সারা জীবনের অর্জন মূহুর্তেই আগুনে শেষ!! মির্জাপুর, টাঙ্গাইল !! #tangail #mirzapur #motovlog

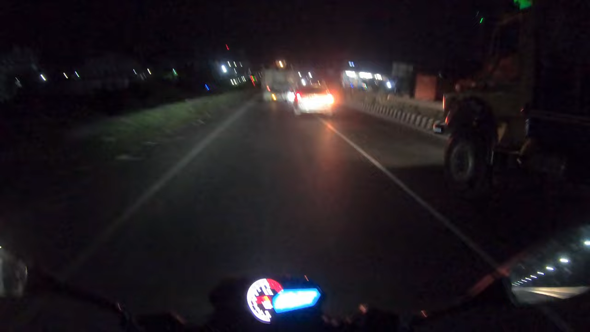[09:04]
আর রাতের বেলা আমার ক্যামেরাতে যে খুব যে বেশি ভালো ভিউ আসে সেটাও না, আবার রাতও হয়ে গেছে, যেখানে বাসায় চলে যাব আমি, আমার সকল কাজ শেষ করে 3:00 সেখানে আমাকে এই 8:41 এখন আমি আসি হচ্ছে ঢাকা টাঙ্গাইল এক্সপ্রেসওয়েতে। বাসায় যেতে মিনিমাম 1 ঘন্টা লাগবে মিরপুরে।
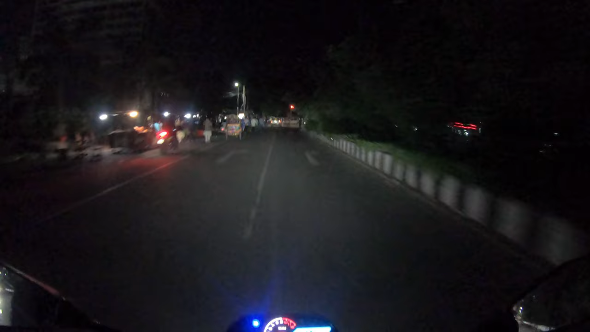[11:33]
আর আজকে কেমন হচ্ছে, একটু মরা মরা মনে হচ্ছে, এখানে সেই যা চমকপূর্ণ ওইটা নাই, মানে দেশের যে অবস্থা আন্দোলনের পরে,
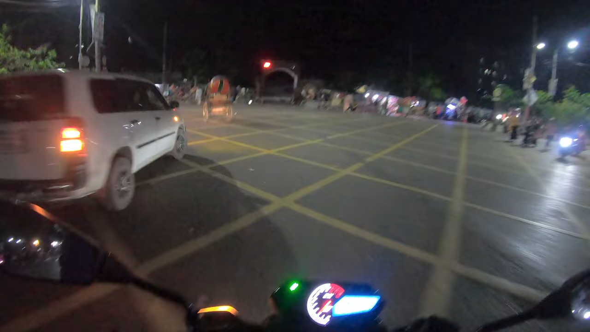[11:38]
তো কোটা বিরোধী আন্দোলনের কারণে মনে হয় একটু সব কিছু একটু থমথমে থমথমে অবস্থা বিরাজ করতেছে। ওই যে আগারগাঁও টুপ চত্বরের হোসেনের দোকানটা খোলা আছে, আর হচ্ছে এই তো চলতেছে,